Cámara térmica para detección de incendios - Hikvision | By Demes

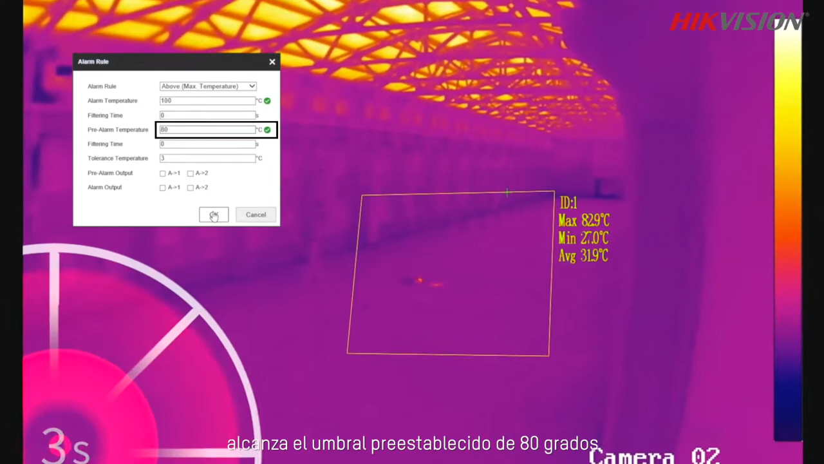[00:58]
On screen: max 82.9°C, min 27.0°C
As soon as the detected temperature reaches the preset 80-degree threshold, a pre-alarm is triggered by HikeVision's thermal camera.
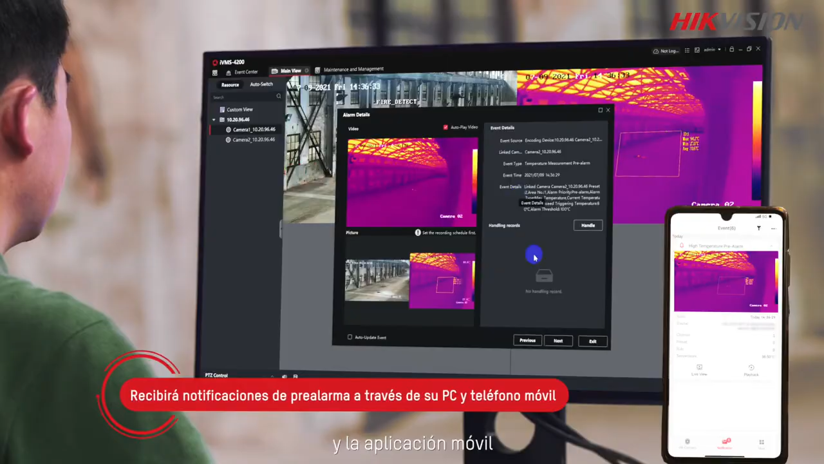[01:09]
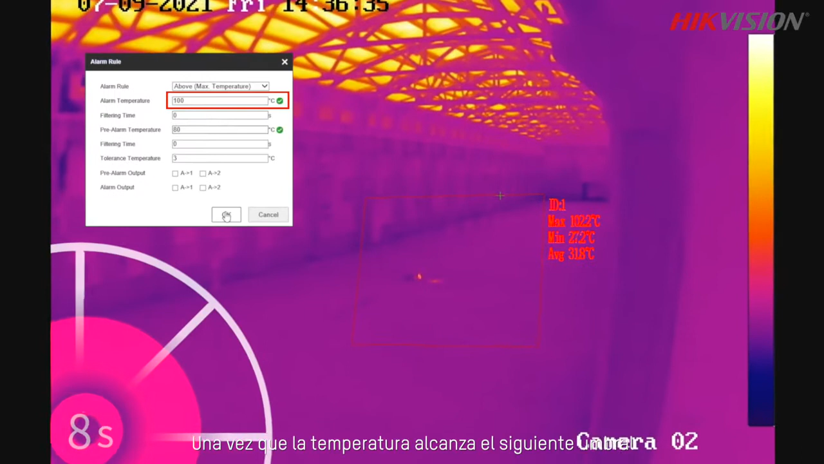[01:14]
Once the temperature reaches the next threshold of 100 degrees. A formal alarm is given by the thermal camera.